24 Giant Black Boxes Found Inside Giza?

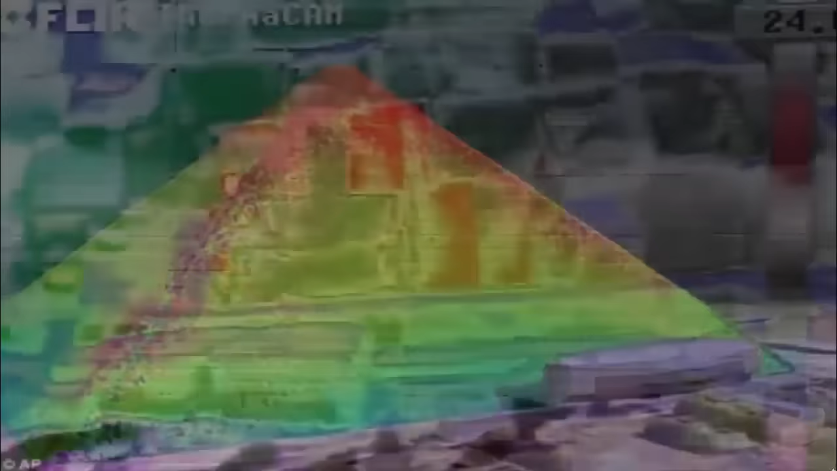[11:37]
What these thermal anomalies reveal are undiscovered shafts, more than likely leading to additional and undiscovered secret tombs deep within these amazing pyramids.
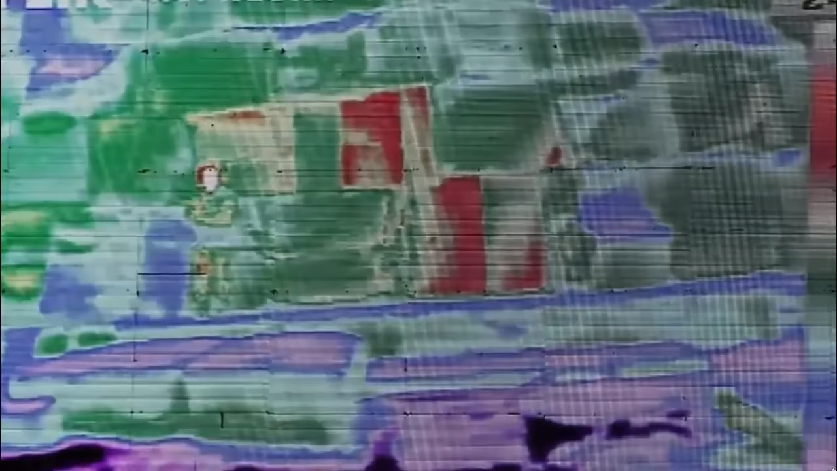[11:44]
The thermal scanning that they have successfully completed has revealed that there are many of these temperature fluctuations,
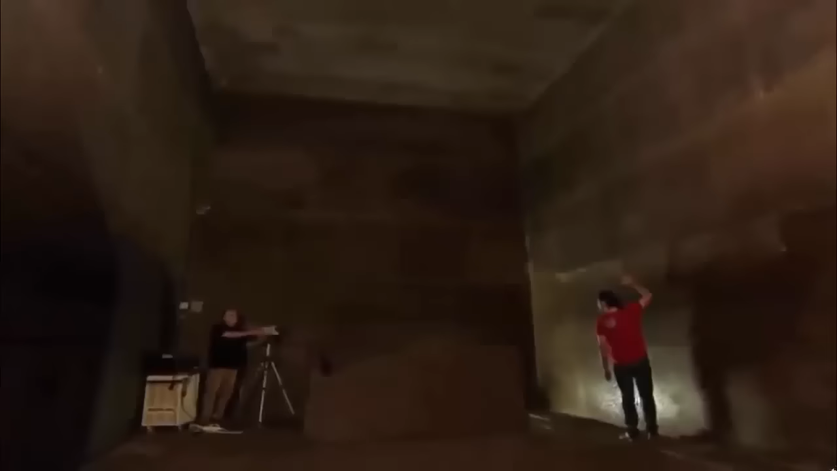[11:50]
in many areas undocumented as containing anomalies.
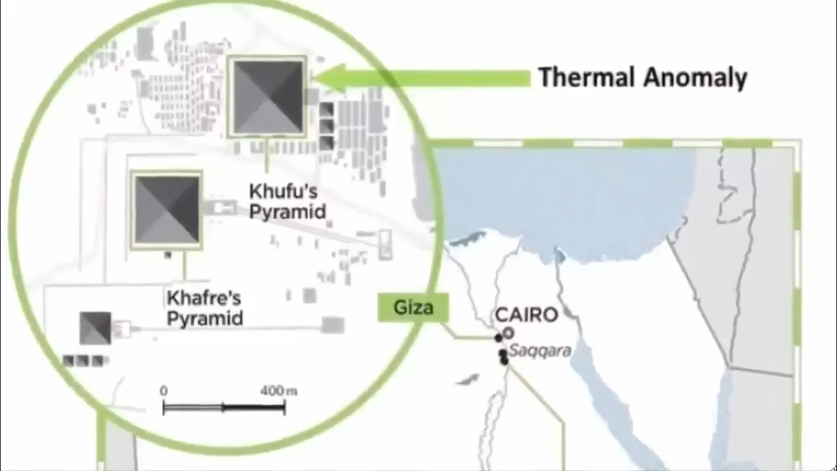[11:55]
Thus, what the team has done is pinpoint unexplored shafts dotted across the pyramids.
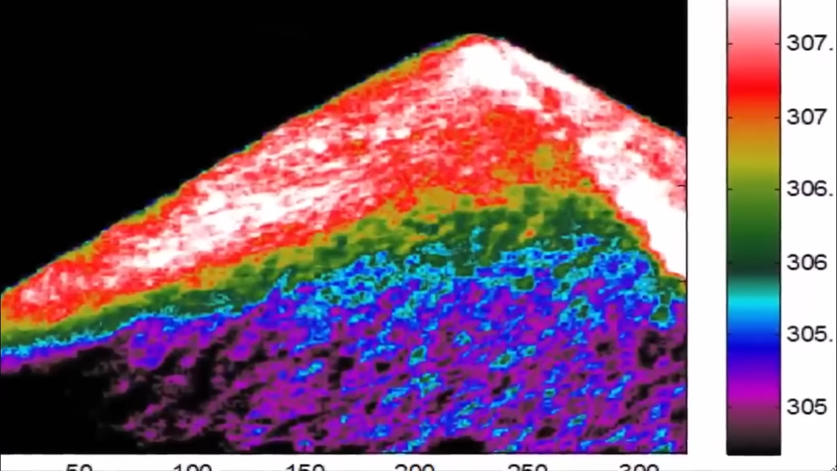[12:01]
The team also found a particularly impressive anomalous signature located on the eastern side of the Khufu pyramid,